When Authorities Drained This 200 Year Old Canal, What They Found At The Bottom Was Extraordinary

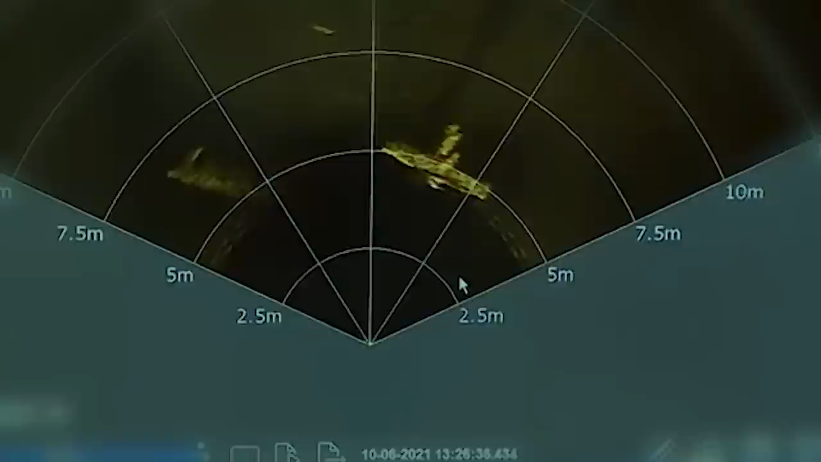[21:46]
seafloor systems were able to take a sonar image of a plane believed to be the missing plane.